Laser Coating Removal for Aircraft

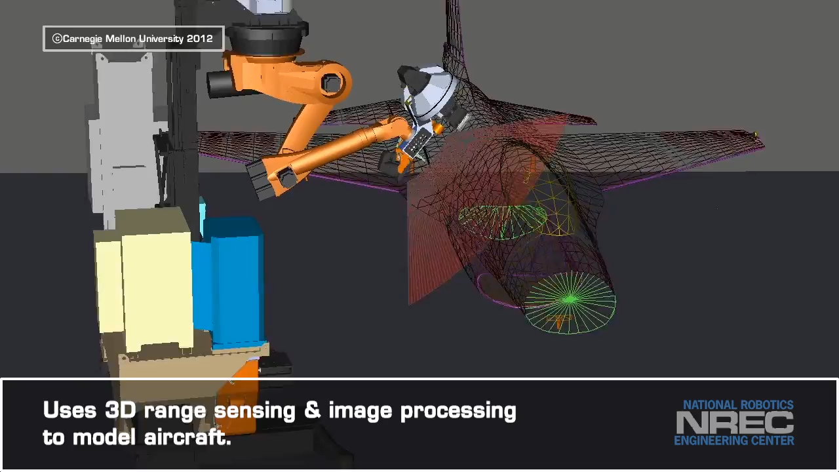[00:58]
The Laser Coating Removal Project uses 3D range sensing and image processing from cameras and sensors in the end-effectors to model the aircraft.
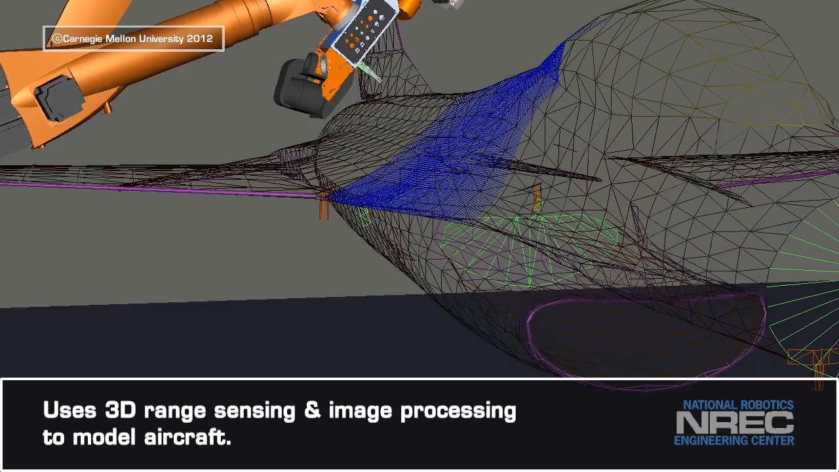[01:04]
Motion planning and execution involve calculating the most efficient coverage path over the 3D model,
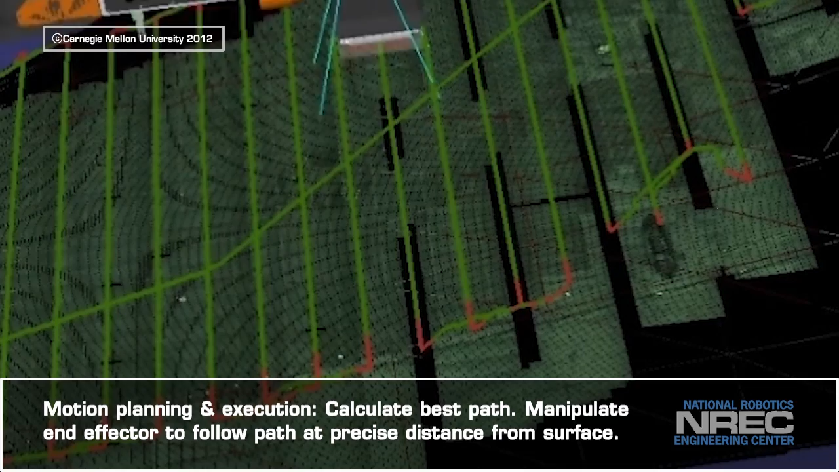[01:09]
and manipulating the end-effector to follow the path while maintaining a precise distance from the surface in order to optimize coating removal.